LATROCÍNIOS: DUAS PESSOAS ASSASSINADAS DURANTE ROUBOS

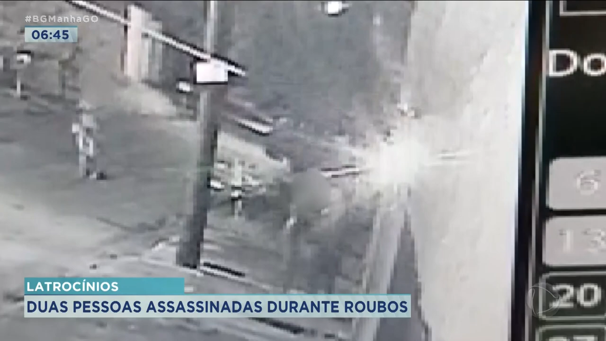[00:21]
Era por volta de 10 e 20 da noite, quando uma mulher aparece nessas imagens, ela vai até a porta da casa, depois ela chama alguns comparsas, que é um homem e outro adolescente que aparecem nesse vídeo, e todos eles entram na casa. Não tem imagem de dentro da casa, mas lá dentro eles assaltaram e mataram de forma covarde o dono dessa casa, que é o seu Hidelberto José da Silva, que tinha 48 anos, ele levou um golpe de faca nas costas, morreu na hora.